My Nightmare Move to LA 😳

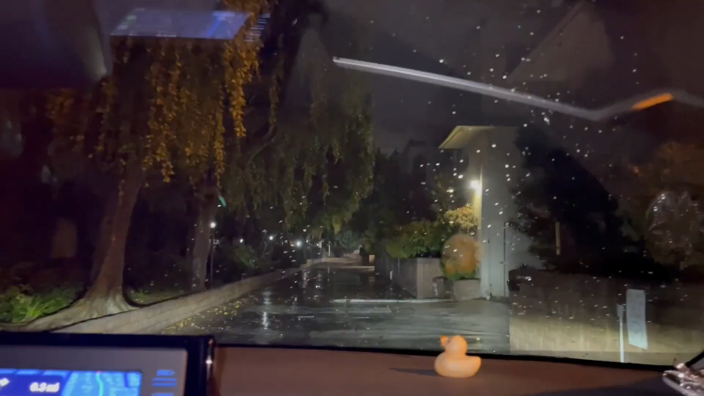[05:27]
show you then wow guys this is my first look at where we're living and let me tell you paradise this is where all the celebrities are it's gated